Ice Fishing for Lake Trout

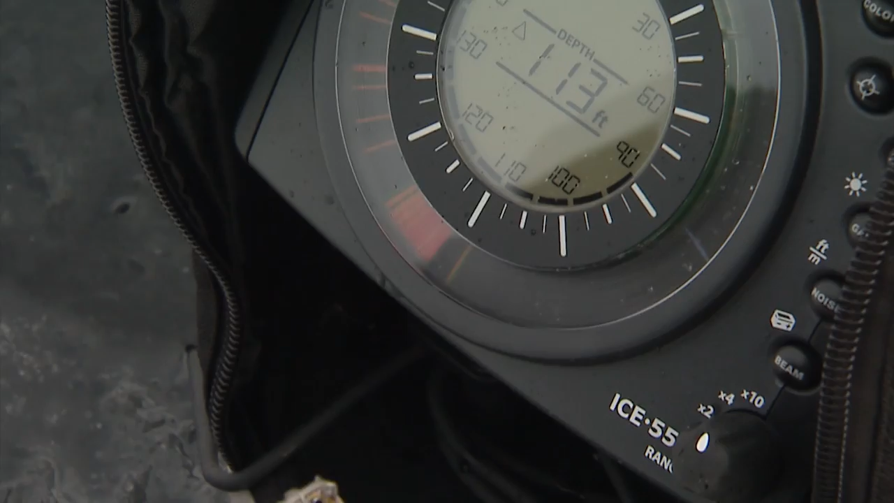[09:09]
On screen: depth 113 ft
So where this blue line is here to the bottom, I'm zoomed in.
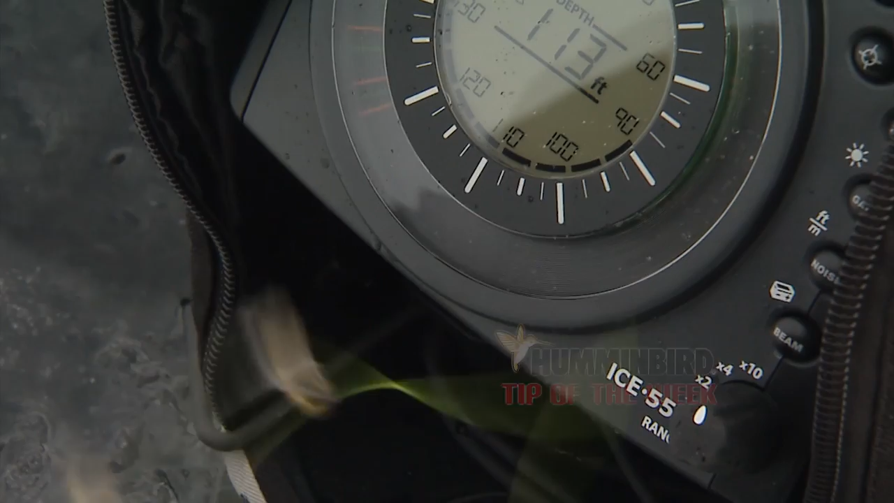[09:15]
On screen: depth 113 ft
So I can see my lure. It's just a light Trigger X. I'm using one of those drop dead minnows.
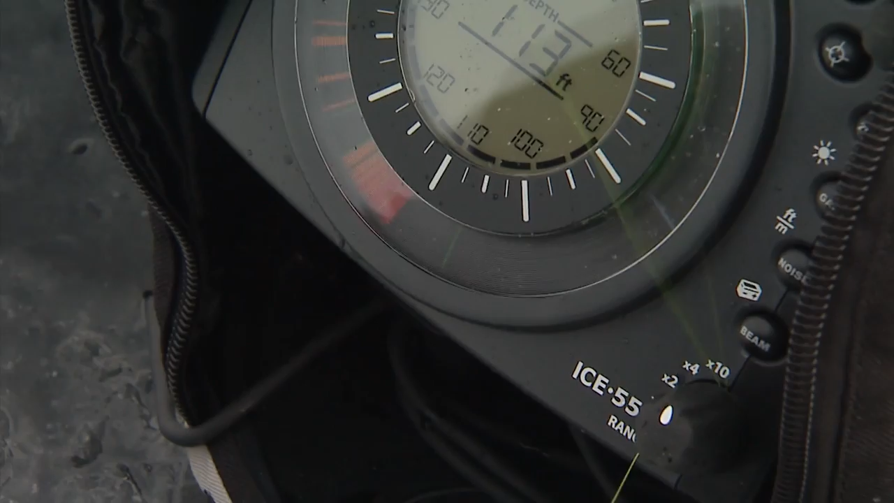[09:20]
On screen: depth 113 ft
And I'm shaking it just off the bottom to see if I can interest the lake trout to swim along the bottom.
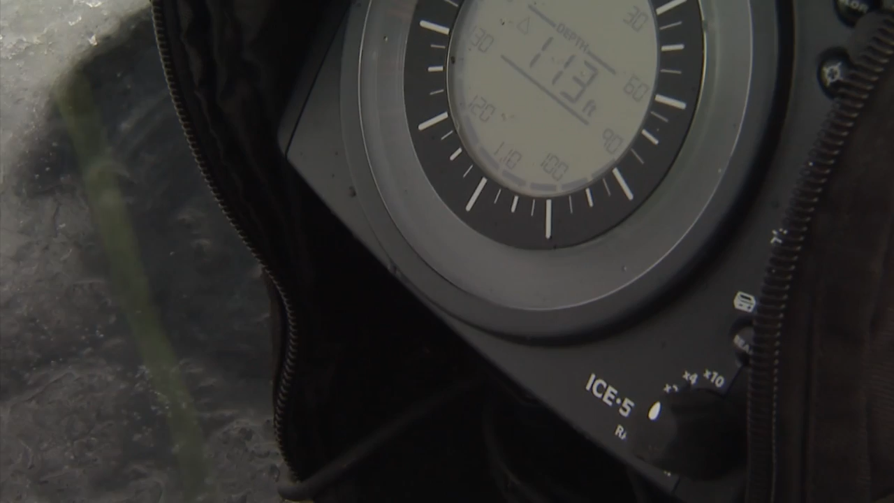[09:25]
Every once in a while I'll drop it down. So it goes right to the bottom. And I can see it drop to the bottom on the screen.